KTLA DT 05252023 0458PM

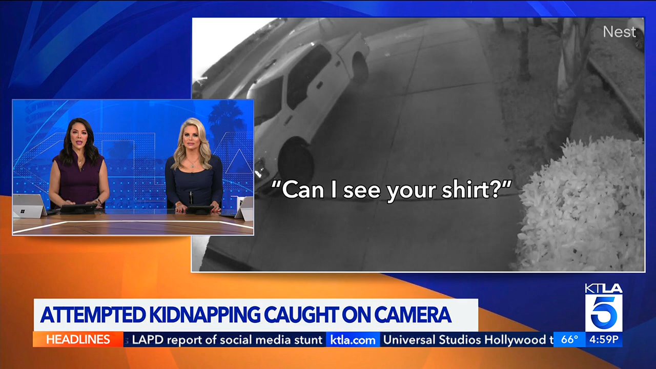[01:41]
KTLA's Shelby Nelson joins us live from Murrieta, where a game of volleyball close to becoming a parent's worst nightmare.
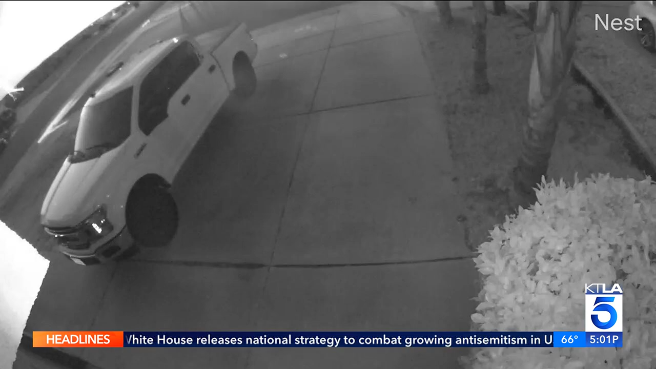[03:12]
And from yet another surveillance video that captured the audio, you hear this. What shirt is last?
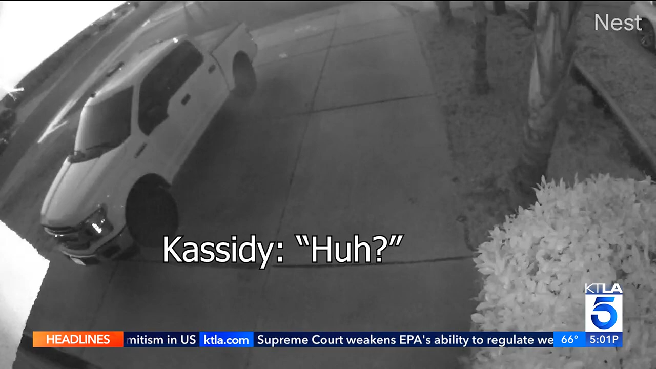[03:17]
Can I see your shirt? Asking Cassidy what's on her shirt before lunging at her.